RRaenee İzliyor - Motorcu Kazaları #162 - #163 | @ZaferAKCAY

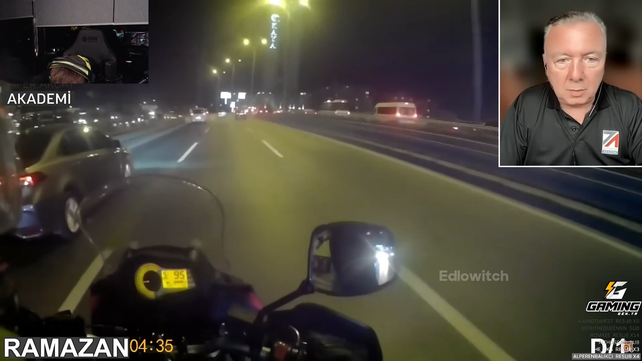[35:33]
Çok dikkat etmemiz lazım. Çok. Önüm, arkam, sağım, solum diyeceksin bir kere. Her yere bakacaksın. Bak şimdi. Şunun yaptığına bak. Ya görmüyor musun be adam? Görmüyorsun. Niye yaklaşıyorsun bu kadar? Dokunsa Ramazan yerde bak. Dokunsa diyorum. Bak gidiyor durmamak için. Ondan sonra bir de tam sol şerit yapıyor. Ne diyeyim ki ben sana? Size bırakıyorum. Yürü lan. Bu tırcıya ne demek isterseniz deyin. Ha, küfür ve hakaret etmeden. Tam söyleyecektim var.